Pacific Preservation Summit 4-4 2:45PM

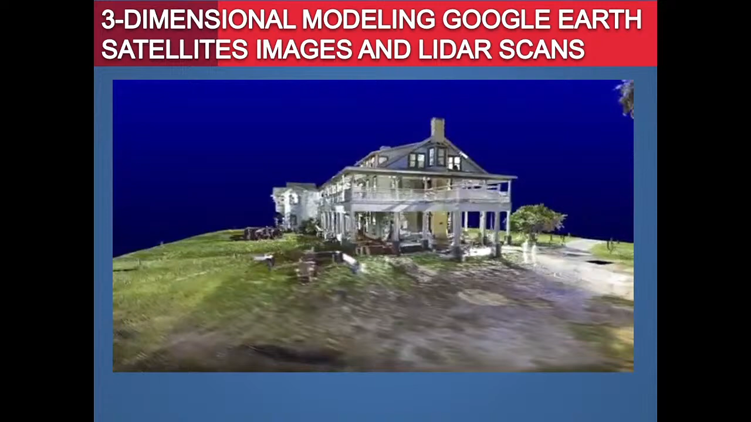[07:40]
Yeah, there you go. And so these are, the one difference about Aaron's sites is, I believe he showed an industrial complex. I'm showing historic buildings. There you go, there you go. It's like, it's not quite historic, but you know, it can, maybe, right? Depends, you know, yeah.
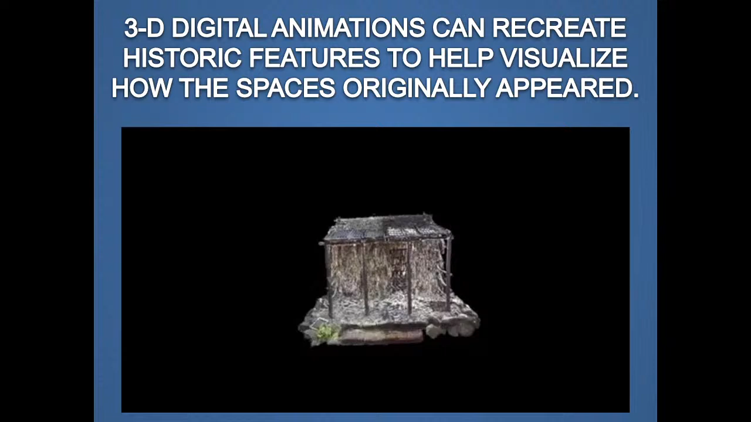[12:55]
There we go. So this is actually a recreation.
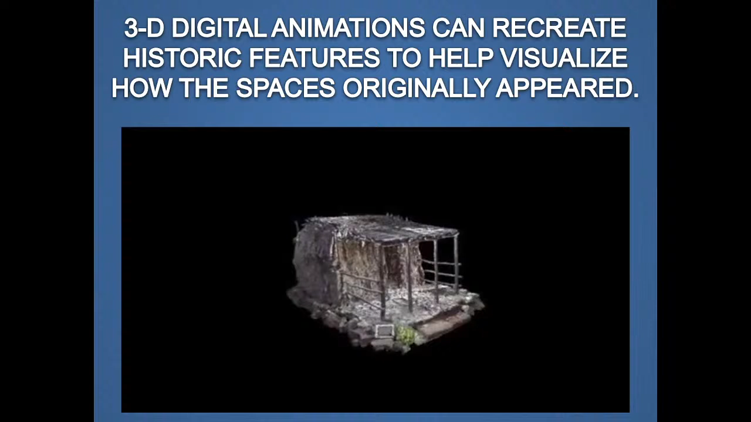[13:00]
So they took information from LIDAR. The Hale Noa, located at the Hawaii Plantation Village, shows the movement from traditional Hawaiian housing to more Western-style plantation structures.